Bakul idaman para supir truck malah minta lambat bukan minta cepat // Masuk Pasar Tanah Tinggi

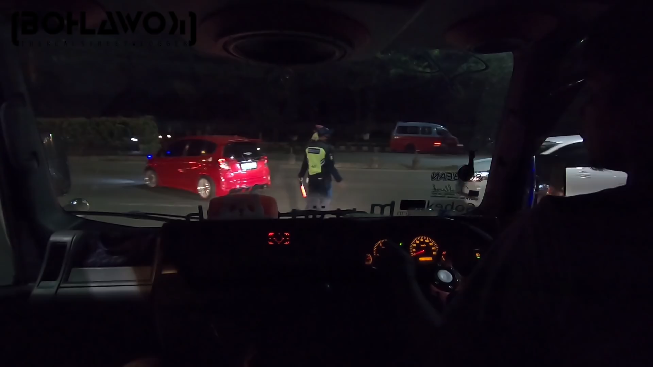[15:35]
Yang mana tadi kita masuk 7:30 karena disuruh nunggu yang
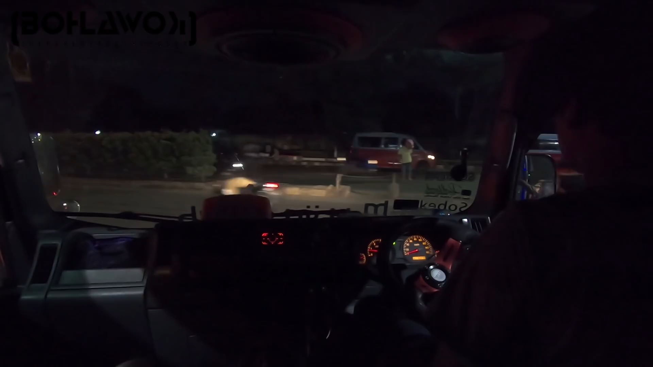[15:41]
kloter pertamanya selesai dikarenakan parkirannya full ya.